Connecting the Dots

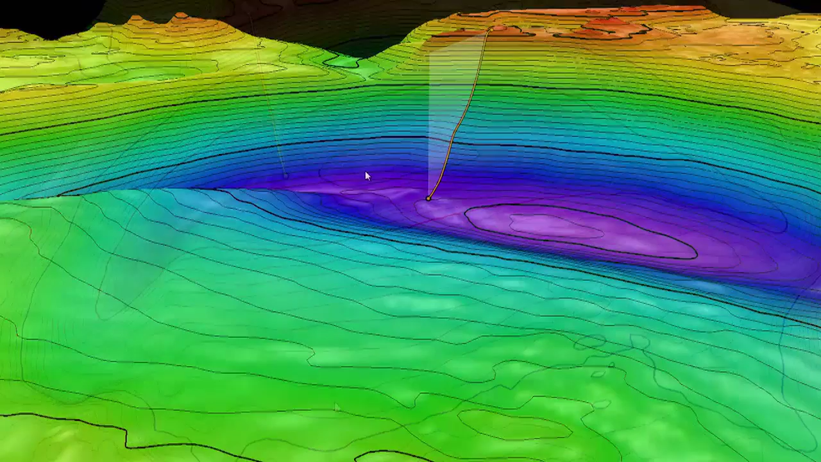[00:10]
When you look at the bathymetry of this area, it has a very strange shape to it.
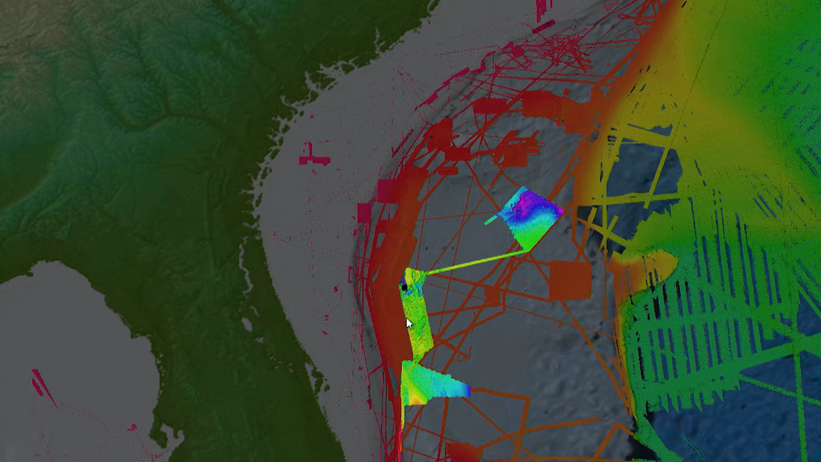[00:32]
Since that time, we've actually mapped over 65,000 square kilometers of seafloor.